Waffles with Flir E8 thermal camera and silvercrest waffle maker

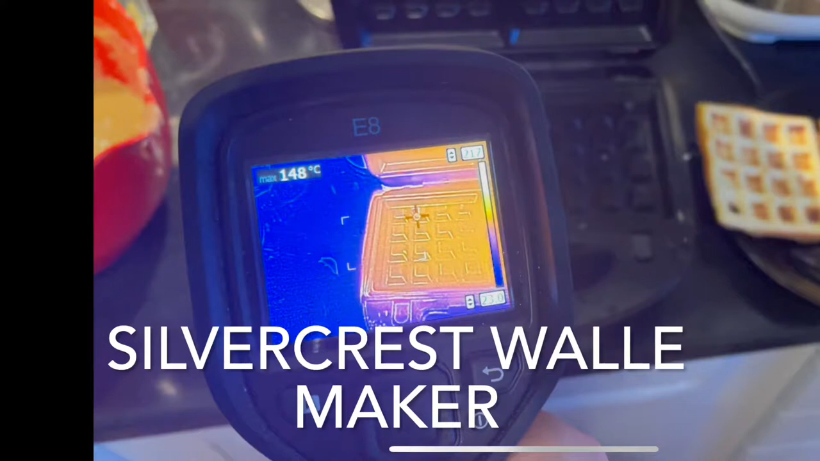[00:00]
On screen: max 148°C
all right so here how it looks and we're gonna take our nice thermal
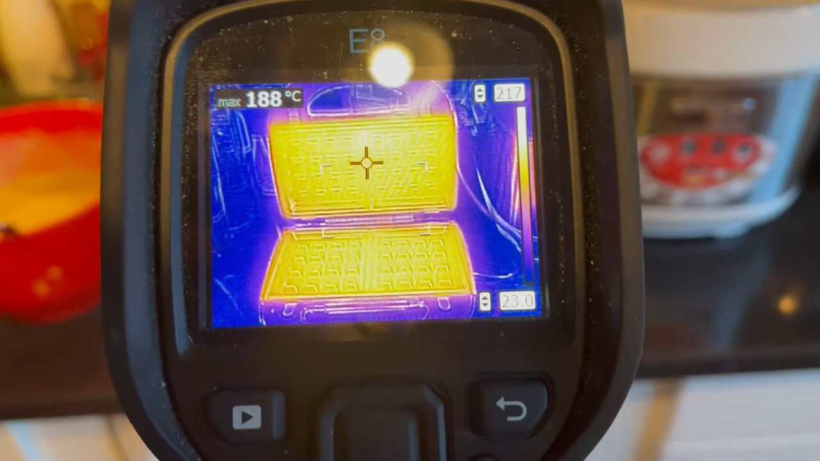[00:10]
On screen: max 188°C
imager to see how it actually works so this is
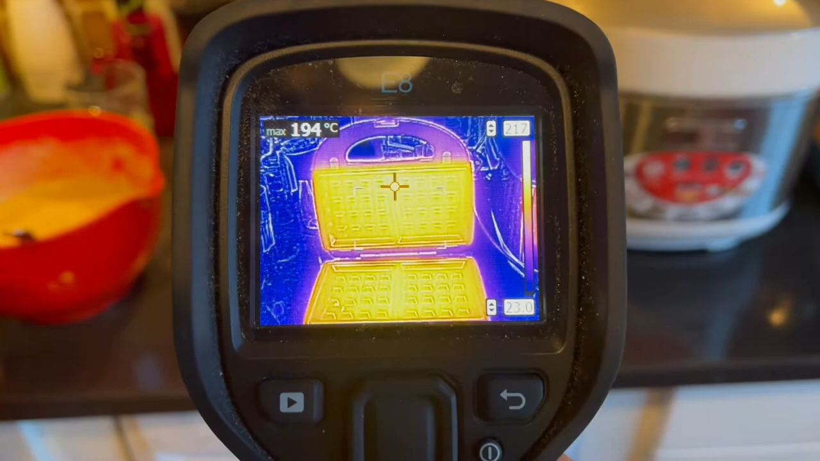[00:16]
On screen: max 194°C
192 this one is 184 and as you can see
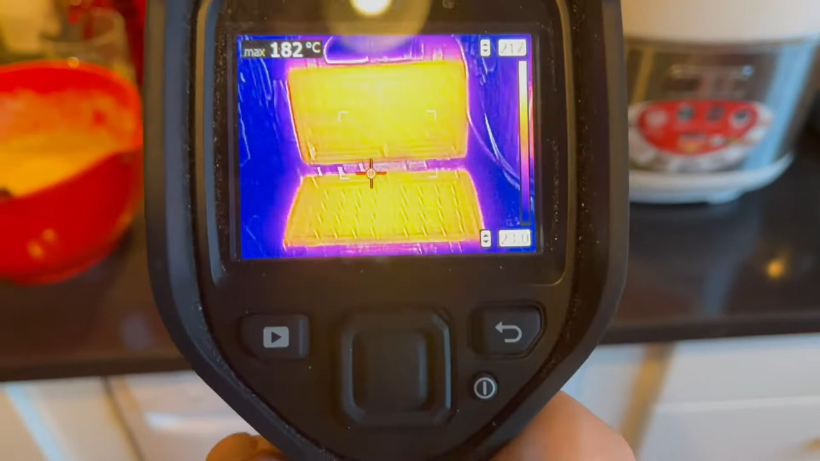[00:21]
On screen: max 182°C
that the the top part is well 12 degrees hotter
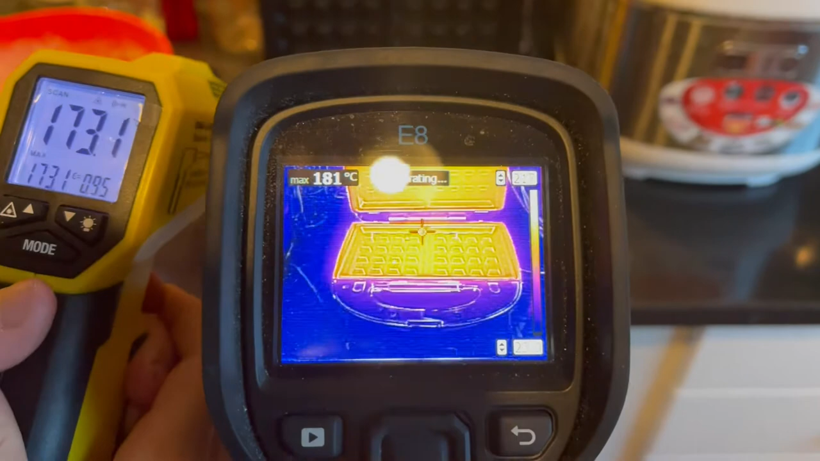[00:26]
On screen: max 181°C
than the bottom one and we also have the optical parameter it
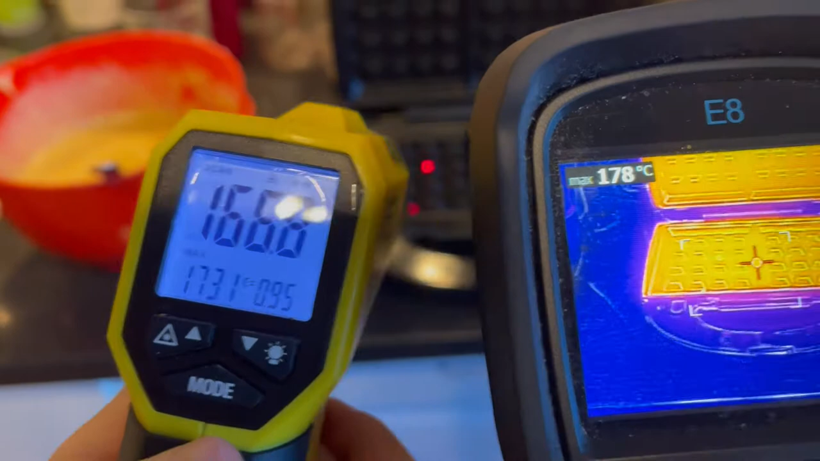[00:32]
On screen: max 178°C
actually gives quite a big difference in temperature I don't know it's the same good
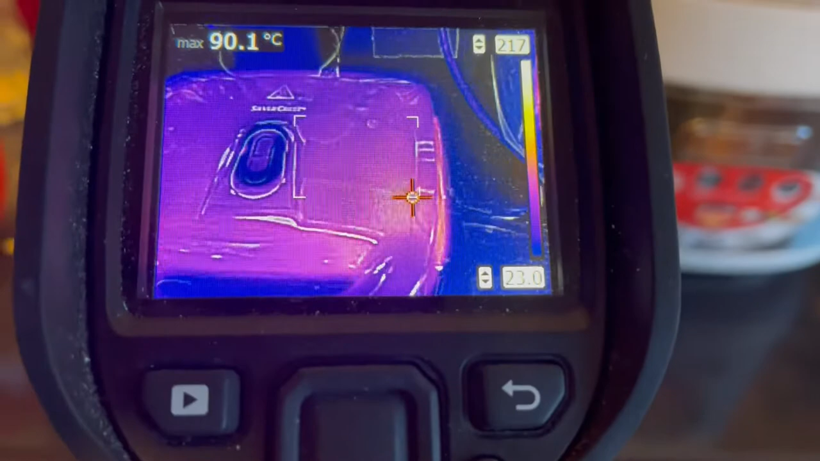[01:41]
On screen: max 90.1°C
so it might not give a true reading it says 85 degrees which is damn a lot
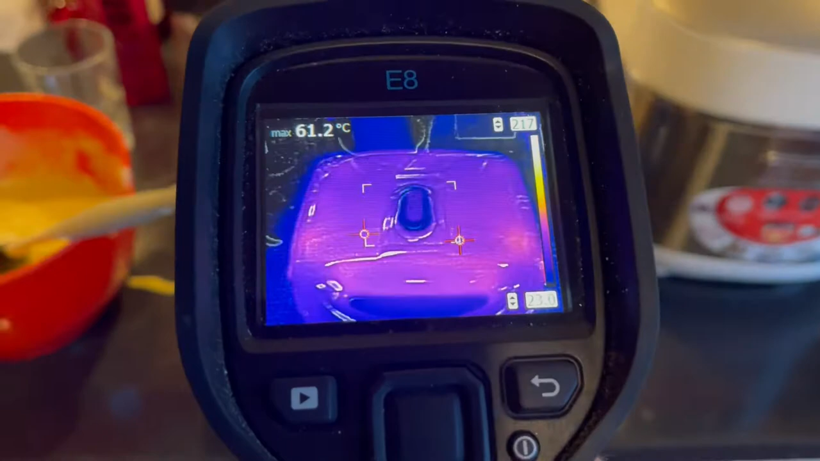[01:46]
On screen: max 61.2°C
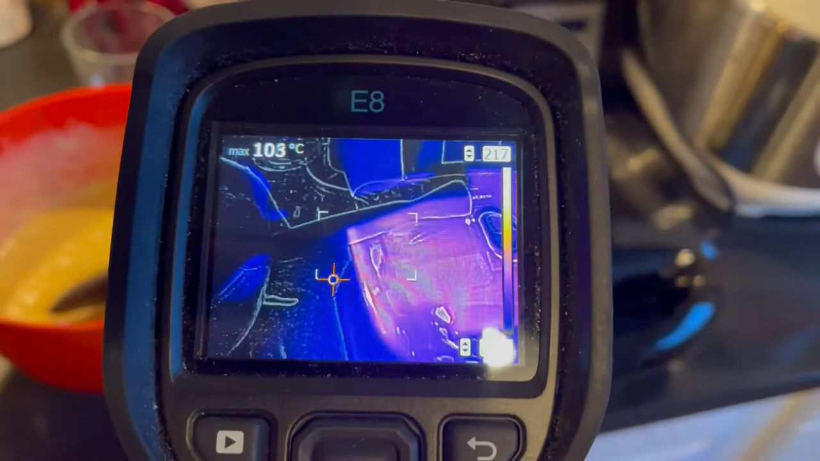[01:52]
On screen: max 103°C
100 degrees on the side so it should be pretty warm
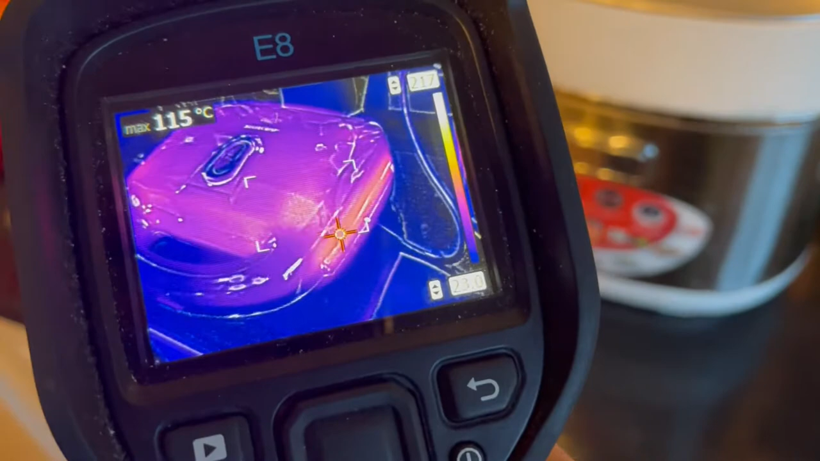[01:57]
On screen: max 115°C
115 degrees you should be careful not touch the sides of it
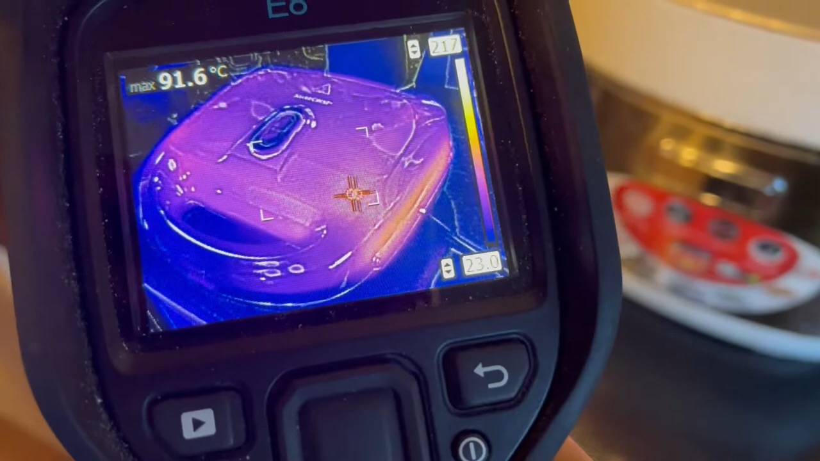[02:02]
On screen: max 91.6°C
this is 90 degrees let me try to check it with hand of course you know we have to check it it's that hot
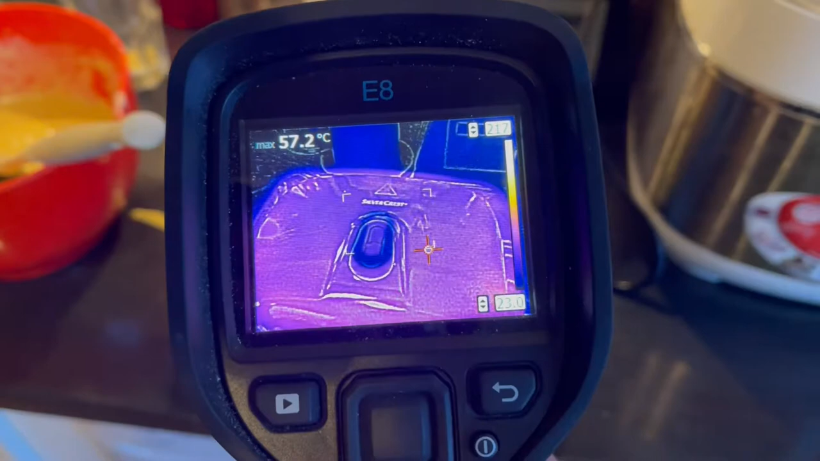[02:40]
On screen: max 57.2°C
the buttons though are quite cold so it's um
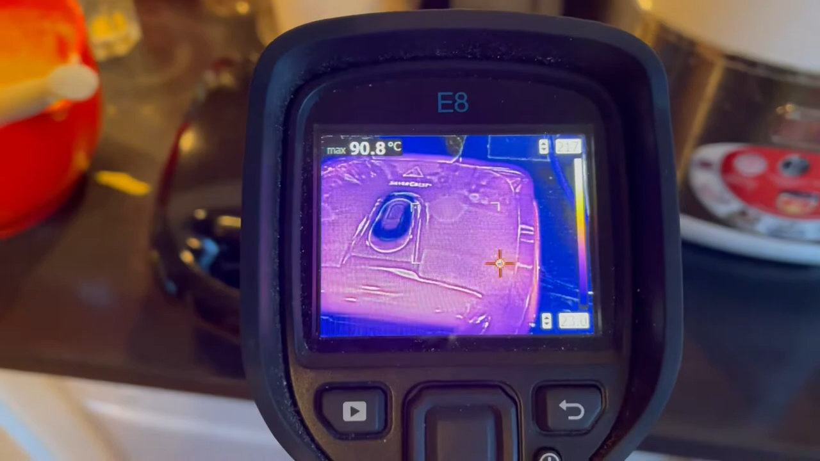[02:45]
On screen: max 90.8°C
that's good i mean you can safely touch these yeah